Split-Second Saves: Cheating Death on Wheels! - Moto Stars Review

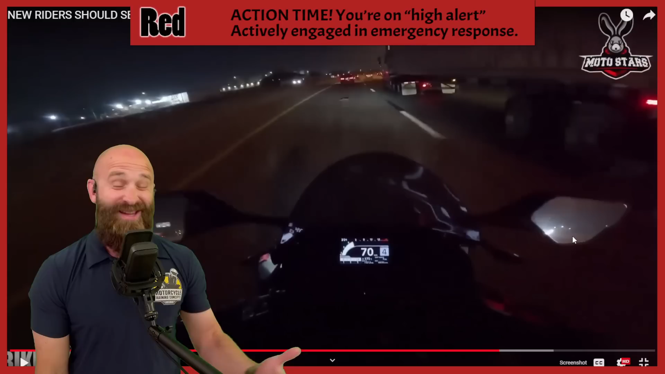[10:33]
If we could just move over quickly, gotta be it.